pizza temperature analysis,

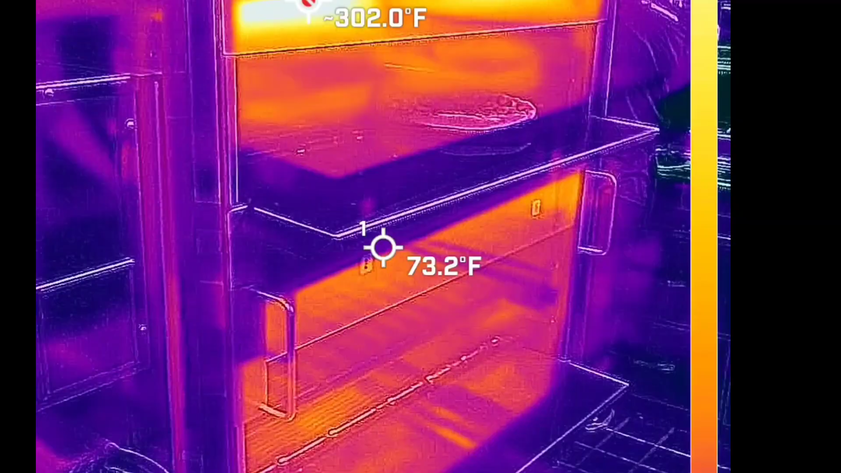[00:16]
On screen: spot 73.2°F
I even busted out thermal cameras to do temperature diagnostics of,
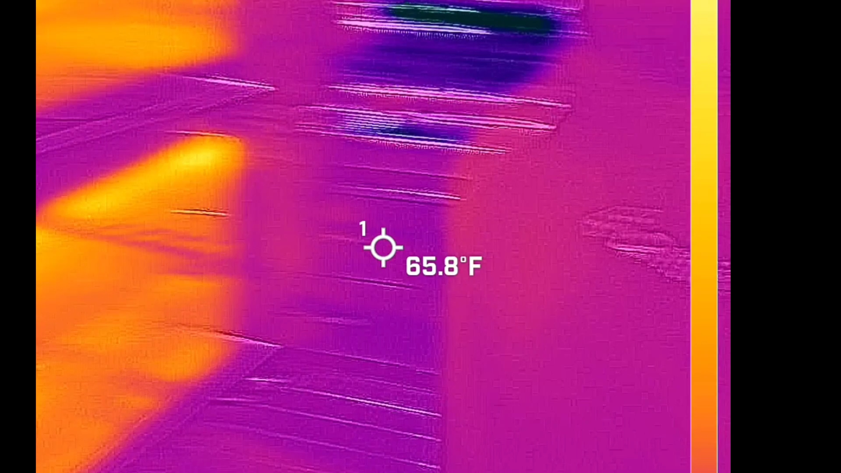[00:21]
On screen: spot 65.8°F
you know, how hot it is when it comes out of the oven.
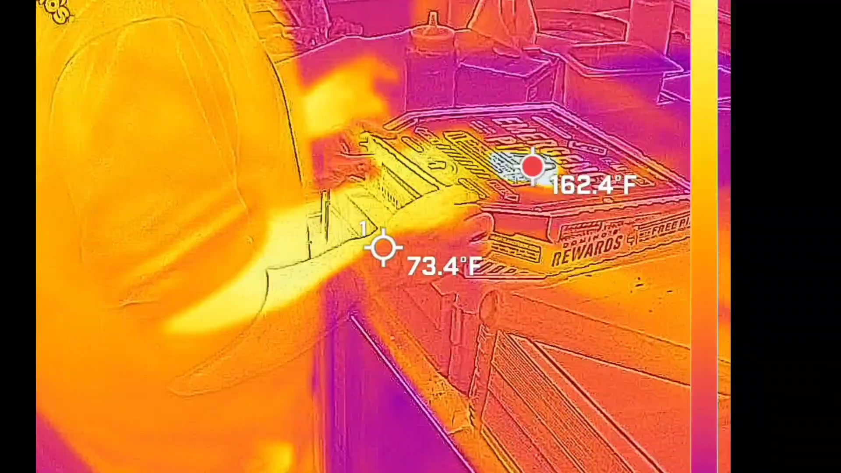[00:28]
Here's Mike, our expert driver, expertly boxing up the pizza, putting on the heat rack for us.